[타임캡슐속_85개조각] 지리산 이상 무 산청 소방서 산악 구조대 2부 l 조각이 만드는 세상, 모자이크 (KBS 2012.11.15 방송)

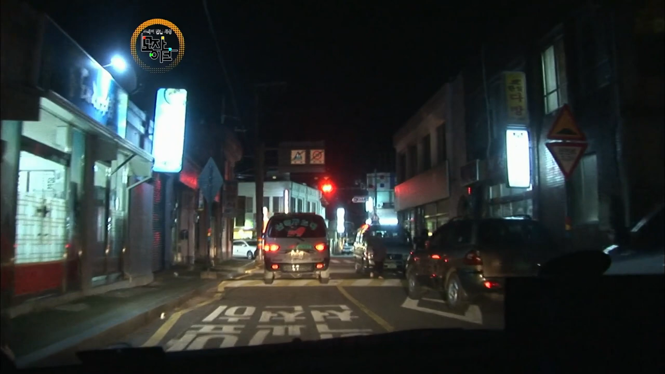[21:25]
마을을 막 벗어나기 시작한 구급차가 잠시 멈추는데요. 차에 무슨 문제라도 생긴 걸까요?